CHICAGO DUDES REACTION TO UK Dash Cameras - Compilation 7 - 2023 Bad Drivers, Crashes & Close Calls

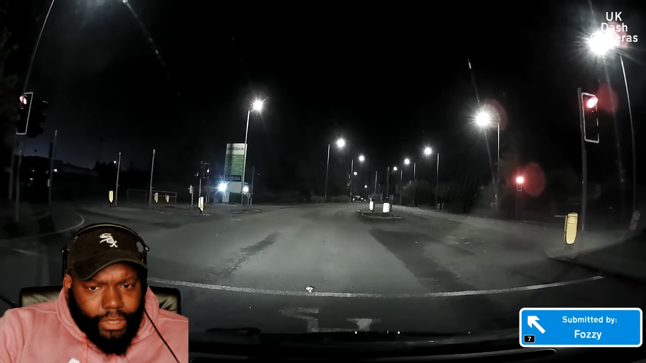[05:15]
Okay, red light. He's trying to get to where he's going.
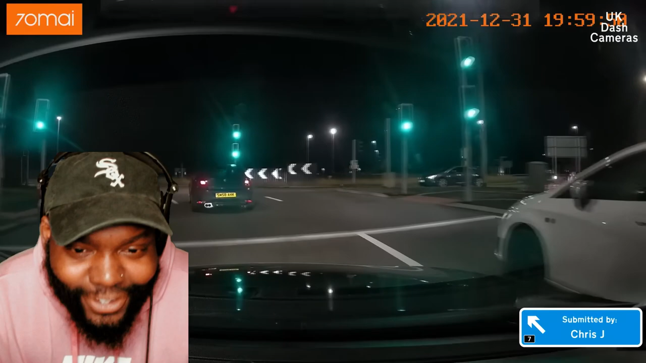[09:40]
What the hell? Three lanes, okay. Hit and run. Did he even hit him? That's the brain you see from feeder.